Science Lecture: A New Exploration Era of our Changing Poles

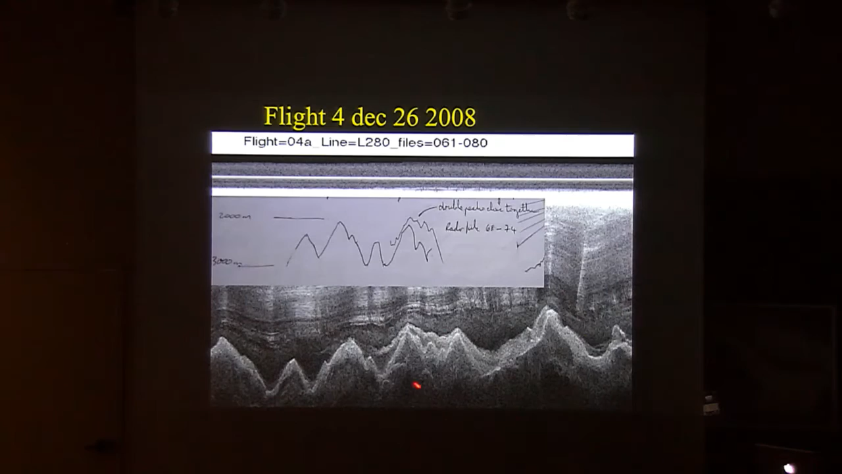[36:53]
There should just be one bottom of the ice sheet, and there's this stuff on top of it. Then we had an aha. You can see Nick having an idea sometimes.